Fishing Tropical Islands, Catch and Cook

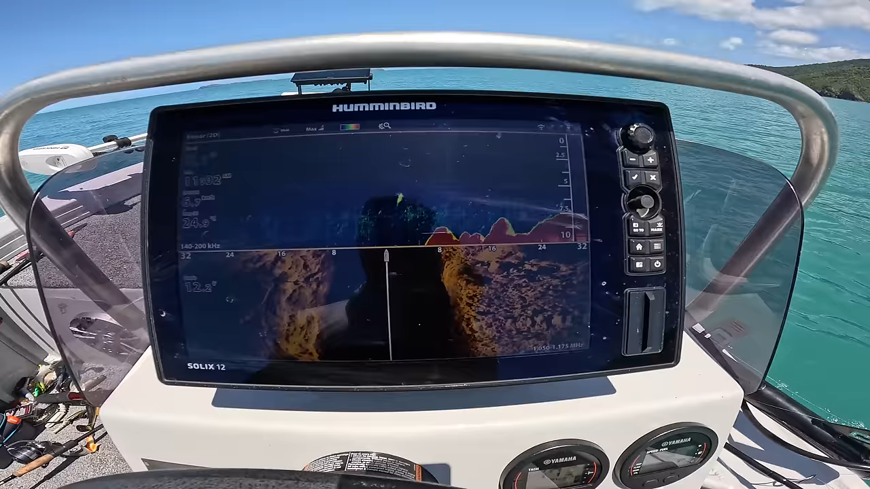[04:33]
And as I kind of get to the very front edge of these rocks, I'm gonna turn around and start casting at it because all the bait that's coming from in front of me is gonna hit the front edge of these rocks. Hopefully the fish are gonna be sitting down deep.
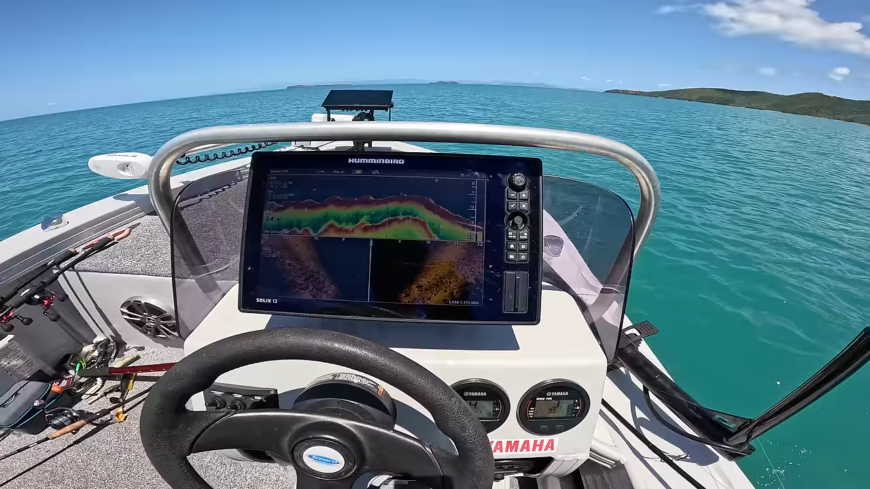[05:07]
So there's a couple of bigger rocks on the right hand side,
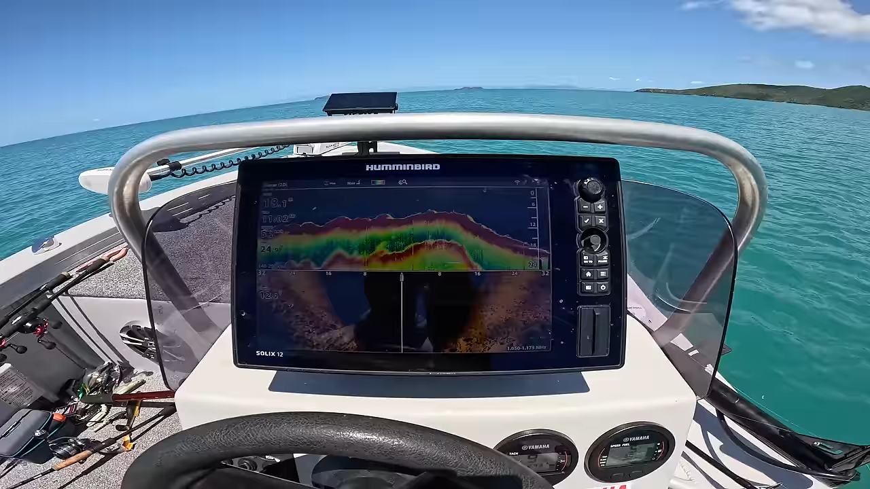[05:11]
so I might even kind of spin the boat, fish that right hand side, and yeah, look,